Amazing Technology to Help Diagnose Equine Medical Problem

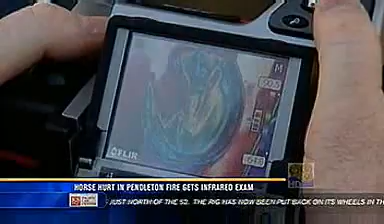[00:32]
What you're seeing is an infrared shot of the hoof. The certified thermographer and the six-year-old quarter horse are meeting at
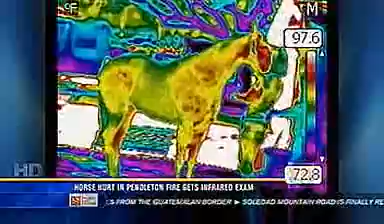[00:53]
On screen: scale bottom 72.8°F
Using his thermal imaging camera, Hopkins takes 25 shots over a 20-minute period. And what kind of exercising did you do with the horses?
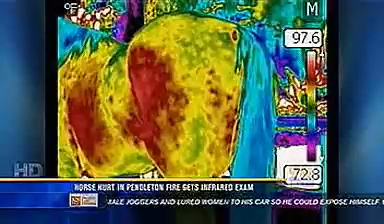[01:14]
And so what they can't hide from is a thermal camera. Thermal camera's measuring their heat, so where their injury is, it's going to show up as a hot spot, or it can be a cold spot, too.
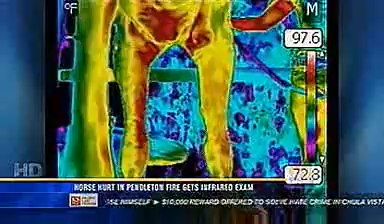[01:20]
On screen: scale top 97.6°F, scale bottom 72.8°F
Time is of the essence here, so tell me why this technology is so vital.